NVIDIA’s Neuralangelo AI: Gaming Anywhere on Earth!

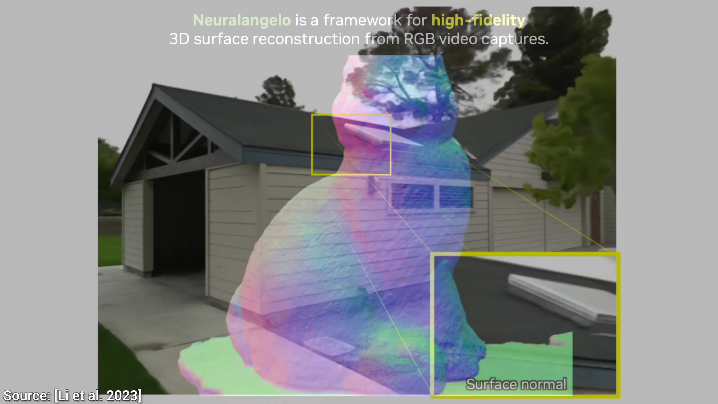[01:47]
Presumably, because here, the high-frequency details in the trees and the roof were completely gone with the previous technique.